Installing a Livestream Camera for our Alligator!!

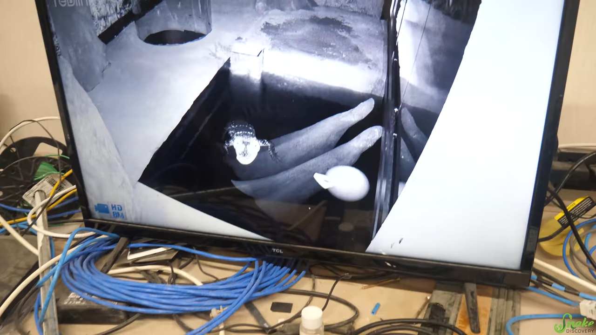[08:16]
It has night vision. Go real, link.
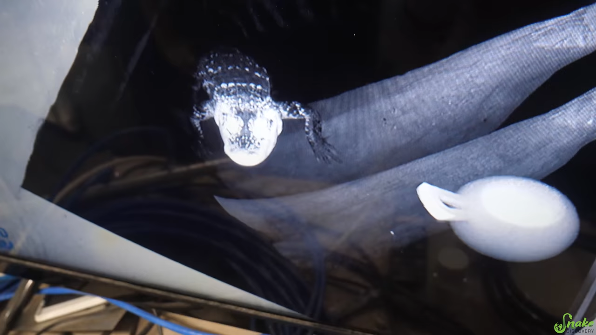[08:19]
Okay, Rex. Now you're in the dark. Go grab your jolly ball.
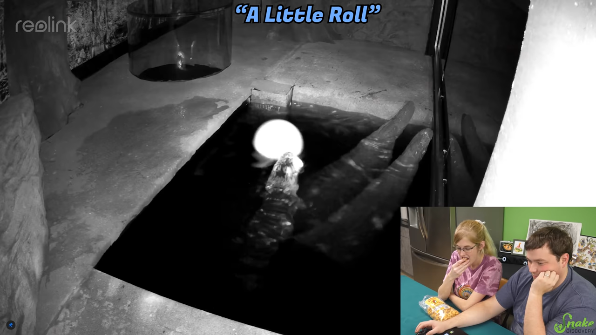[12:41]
Oh, she's got her toy. Oh, she's playing. Oh, roll, roll. Come on.
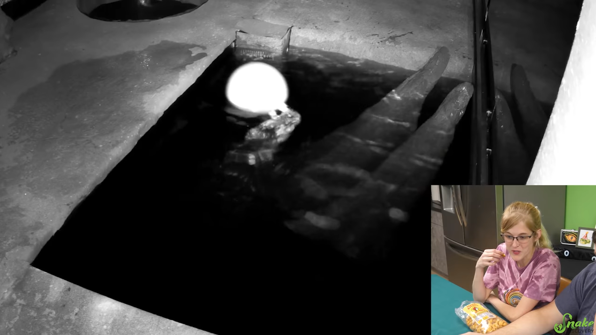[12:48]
Do it.
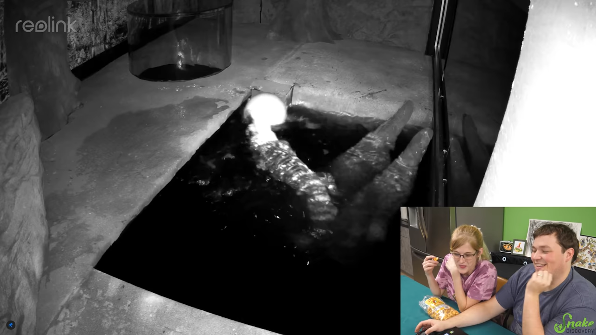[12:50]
That was a good roll. Good job, Rex. No, I want to catch like a really violent roll. Yeah, like a thrash and death roll. Yeah, just like a complete shh, shh, shh, shh, shh, shh. That'd be awesome to get on camera. Okay. Next one is Big Monchies. Big Monchies is what it's called. All right. Click.
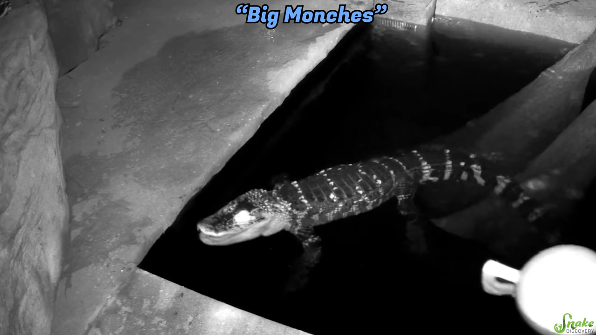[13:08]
Oh man, you can see her reflective eye tissue there at night. Oh yeah. Yep.
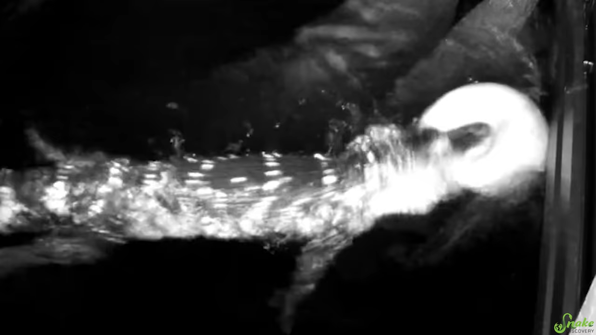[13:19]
She grabbed its side. Oh, she can grab that whole jolly ball from the side.
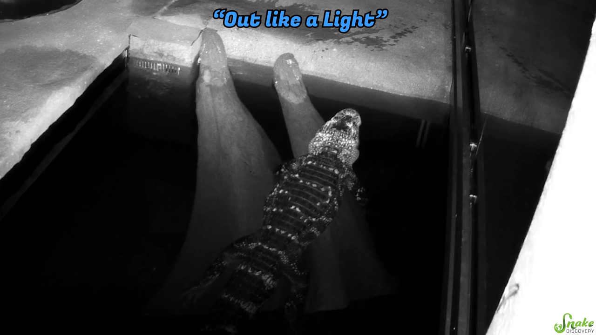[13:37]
I mean, makes sense. Is it running?
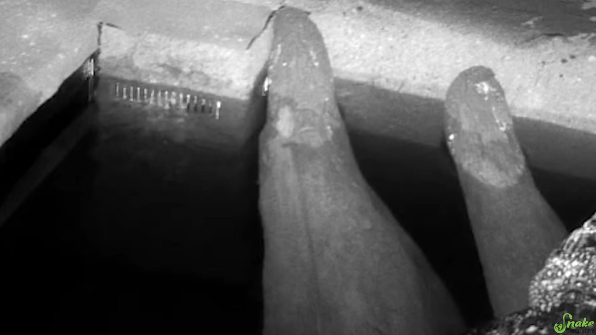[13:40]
Oh yeah. I see the water flowing.
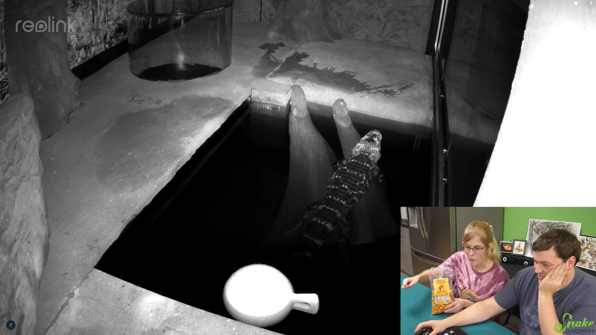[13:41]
The water's totally moving. She was up on the land area because it's all wet.
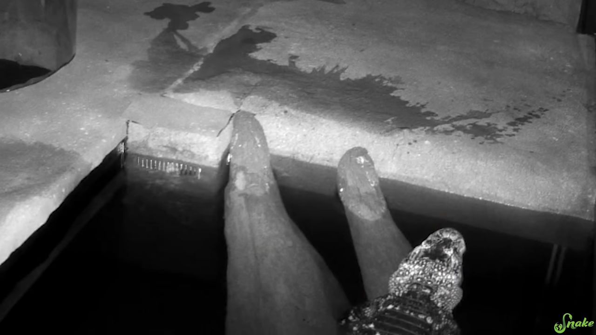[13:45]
Yeah. You can see where she was dragging her wet feet. Yeah. She's just sleeping. Just completely out.
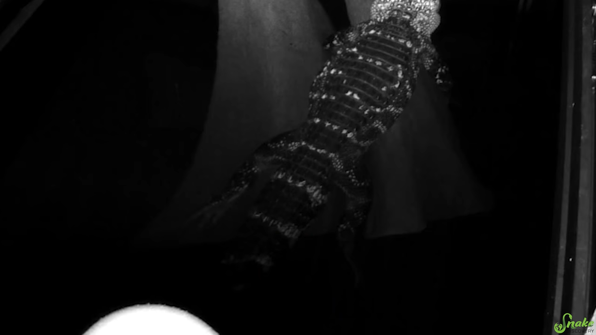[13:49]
Her back legs are out too. Yeah. That's cute. Doing a sploot.
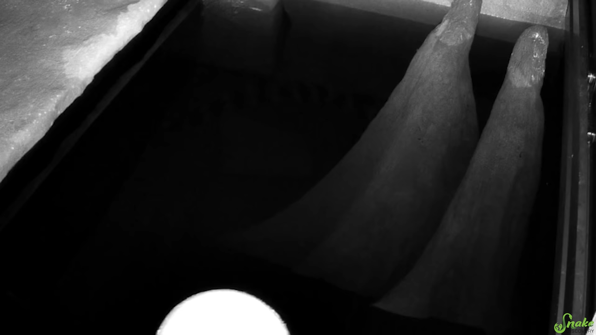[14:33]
See her scales there? No. I think, I think.
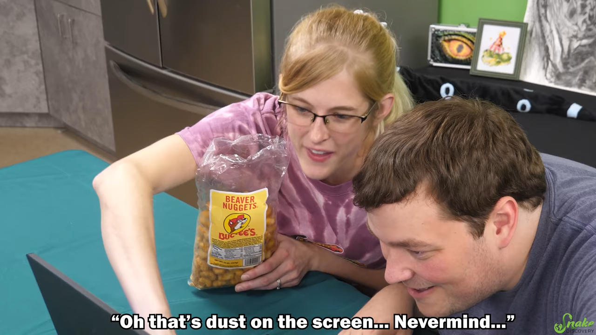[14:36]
Oh, that's dust on the screen. Nevermind. I was going to say, that's like all dust. Nevermind. That's just your, I don't know where she is.
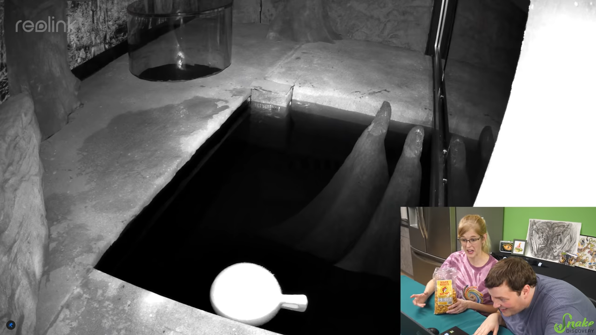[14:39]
I bet she's down there. It's just too dark. The light can't penetrate it. Yeah. She's just way at the bottom. That's awesome. Just sleeping. Oh, she sleeps underground, underwater. Aw. Unless she did escape.